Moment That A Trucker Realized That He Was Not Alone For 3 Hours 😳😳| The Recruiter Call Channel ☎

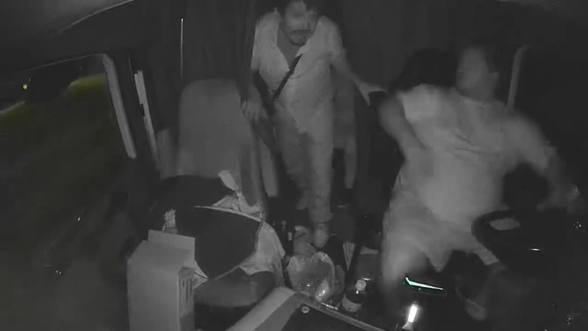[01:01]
Hold up. When I saw the video, I didn't even realize the fact that the driver didn't even have his seatbelt on, bruh.
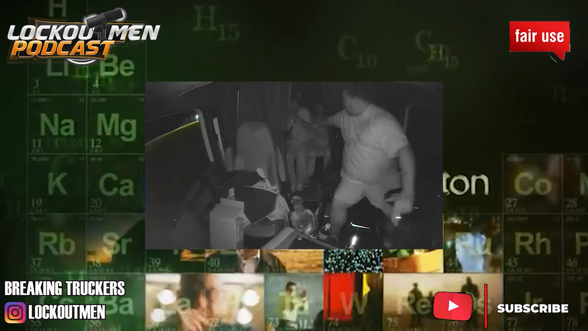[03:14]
Let alone 2 people? In the video, the dude looked like he had a cell phone. Like, you couldn't hear nobody breathing back there, bro.